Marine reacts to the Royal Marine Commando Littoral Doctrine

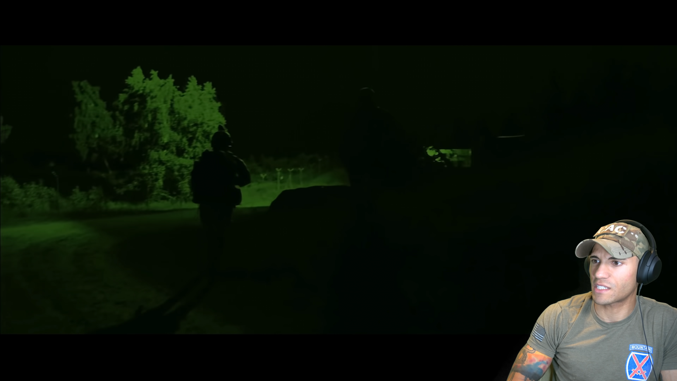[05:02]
So it looks like the camera's night vision, but I'm not seeing a lot of like the LRG North.